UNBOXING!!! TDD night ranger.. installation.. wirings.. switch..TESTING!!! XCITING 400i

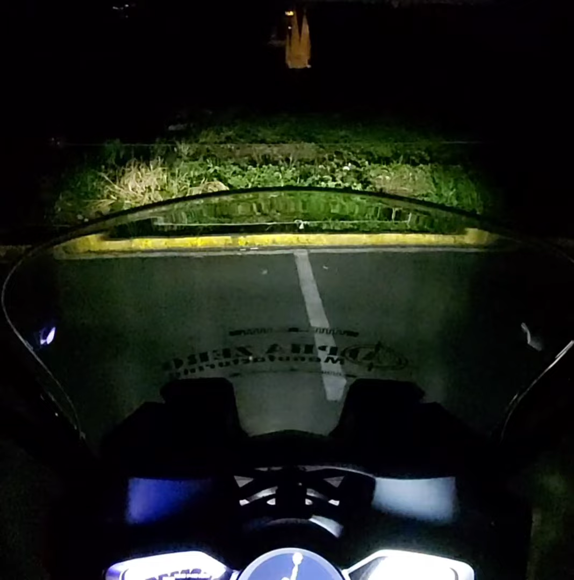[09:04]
Testing, testing tayo ng TDD Night Ranger. Ganap tayo ng madilim na spot dito sa parking lot. So ito yung stock na daylight. Ito yung stock na
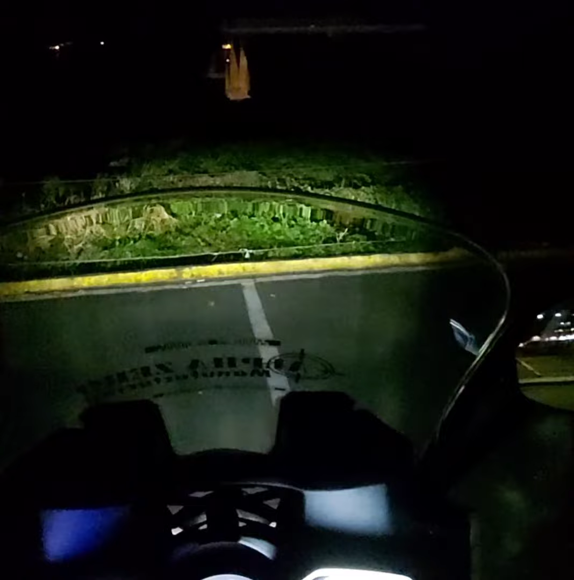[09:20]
ilaw plus high beam. Ayan. So ngayon unahin natin yung white na ayan, flood.
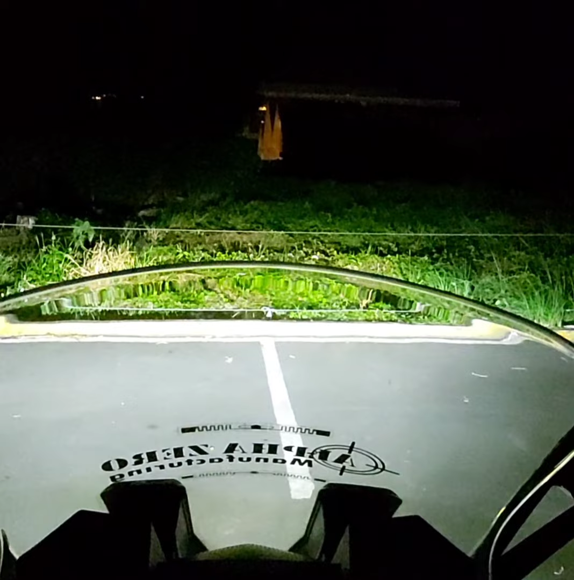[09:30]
Tapos sunod yung yellow na flood lamp.
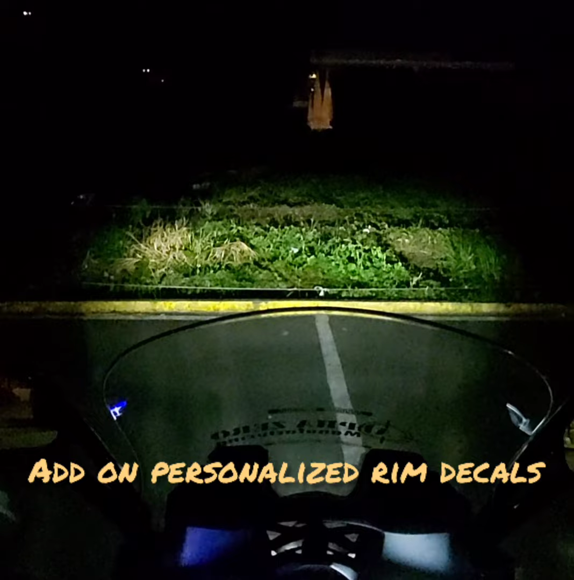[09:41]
And then yung yan, yung spotlight. Tapos pag dalawang ilaw, flood at saka ano, then
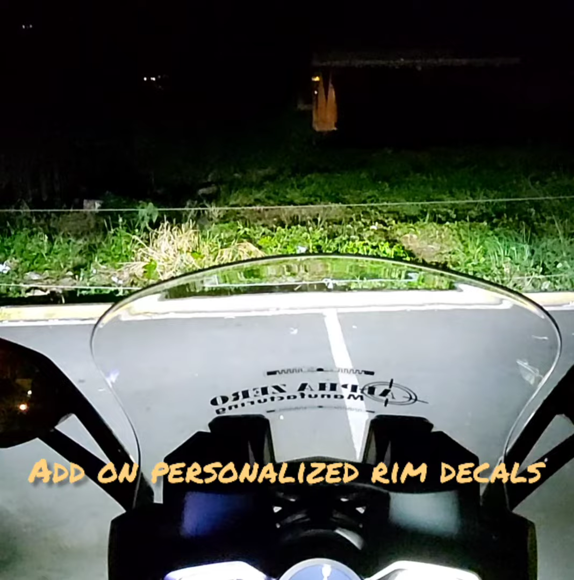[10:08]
yung
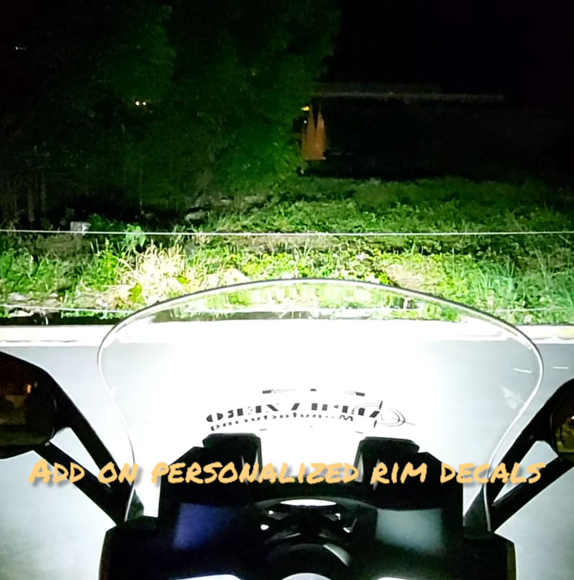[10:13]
okay, ito yung isang white at saka yung spotlight. Okay, then spotlight at saka yung flood lamp.
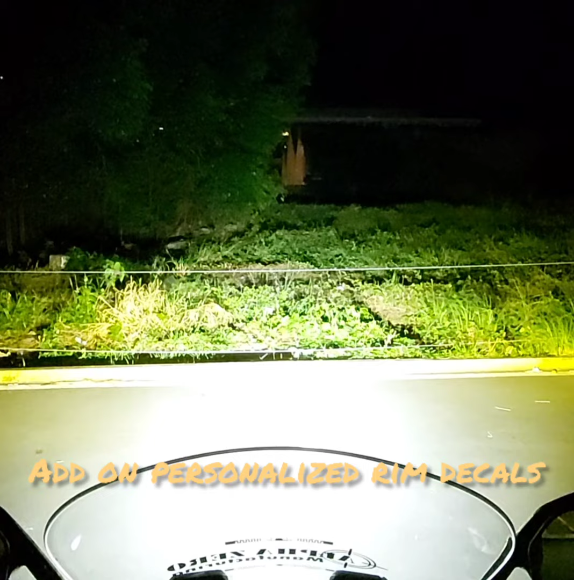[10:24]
Tapos kapag yung final setup niya, yung lahat. Ayan. So sobrang liwanag, abot hanggang doon.
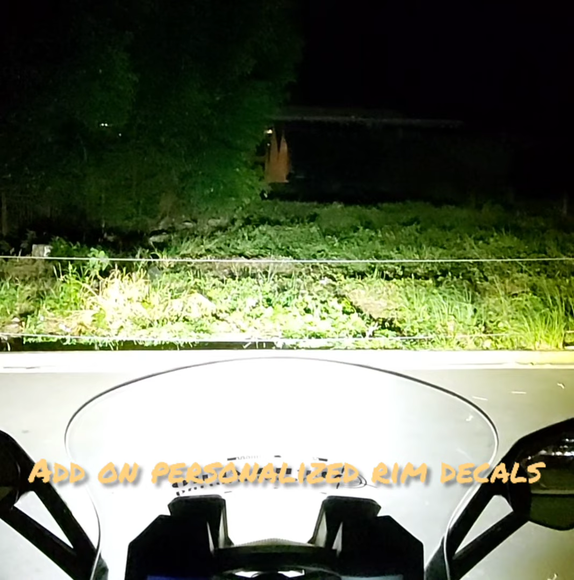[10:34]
I-adjust ko na lang, medyo itataas ko ng konti kasi masyado siyang tutok pa sa lamag. So pagpatayin natin,
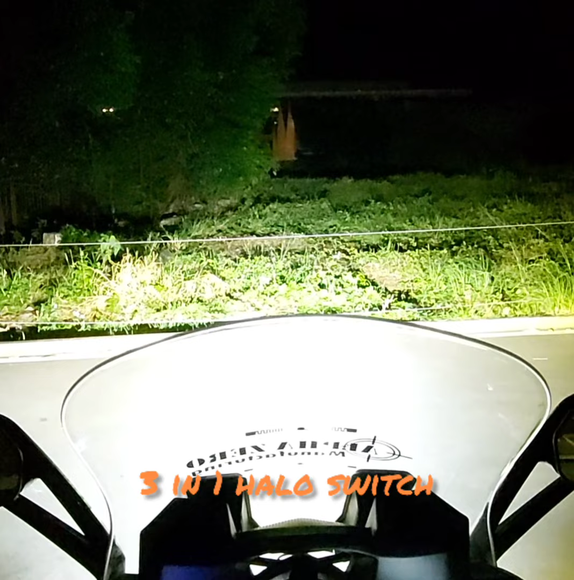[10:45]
patayin muna natin si Spotlight, si Yellow,
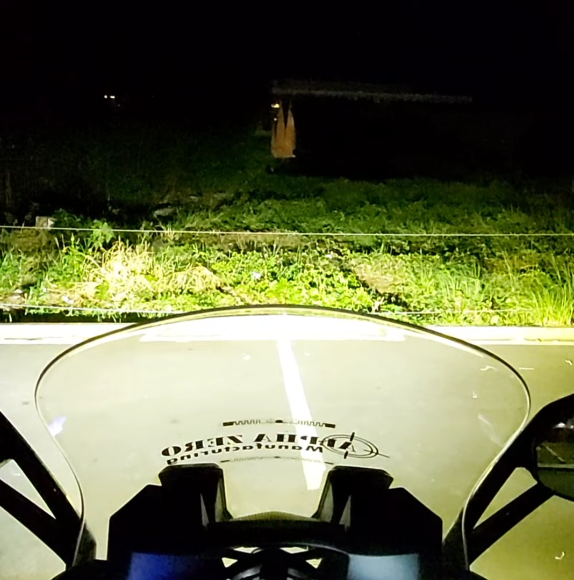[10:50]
which is si Rain, at Flood Lamp, then yan, yung White, then yung Stock.